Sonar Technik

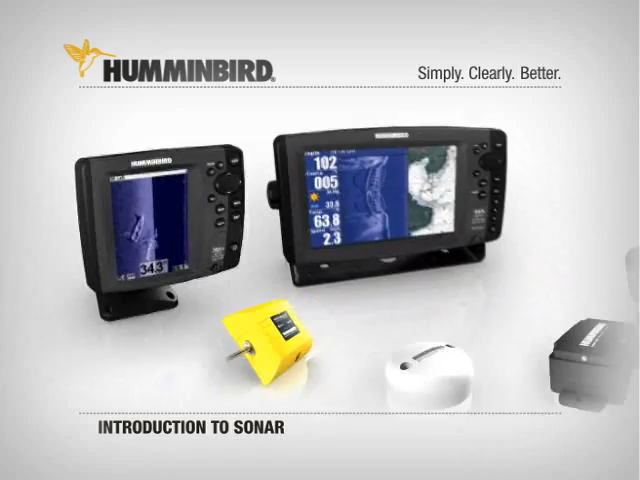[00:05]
To understand how Humminbird fish finders and fishing systems work and what makes them superior, a basic understanding of sonar technology is essential.